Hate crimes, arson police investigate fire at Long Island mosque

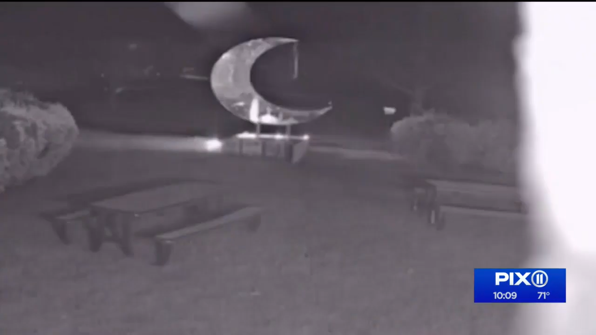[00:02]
This is surveillance video that captures the moment of the explosion early Monday morning. Someone ignited the crescent symbol in front of the Masheed Fatima Al-Zahara Mosque in Ronkankama,